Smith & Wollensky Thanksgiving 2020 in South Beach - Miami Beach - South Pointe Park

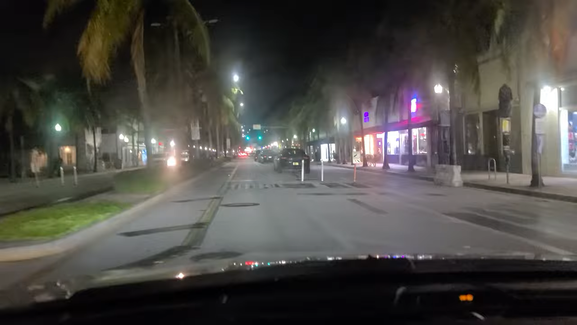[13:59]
So this is crazy, because actually when I'm driving, you gotta, like, this is not wide enough a lane, so I'm driving like on the yellow here.